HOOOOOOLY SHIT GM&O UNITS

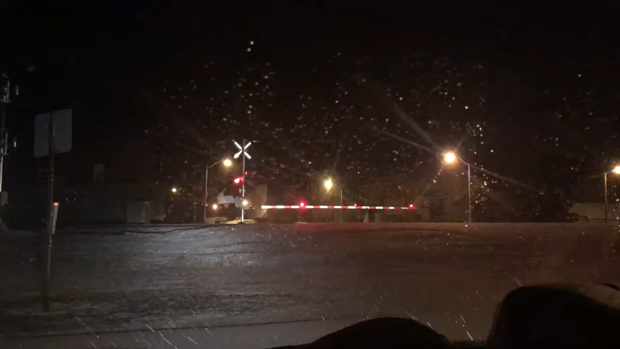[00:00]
What's up everybody, it's RailfanRick back at you again here, oh shit, look at that bitch, it's a tier 4, holy fuck my ass, it's two tier 4s, shit, fuck, oh, yeah, look at that fucker just go, look at her, look at her, she's rolling hard,
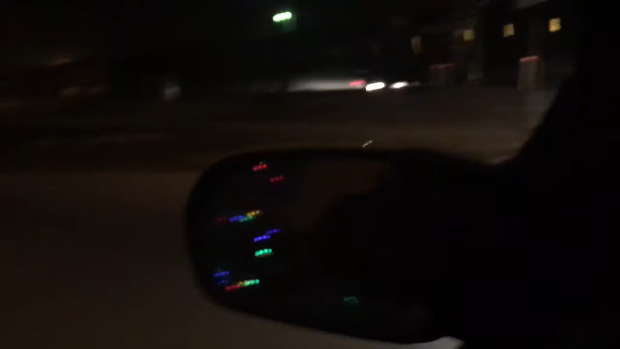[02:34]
There's a Christmas tree behind me. Look at this shit. It's a fucking pagan ass holiday.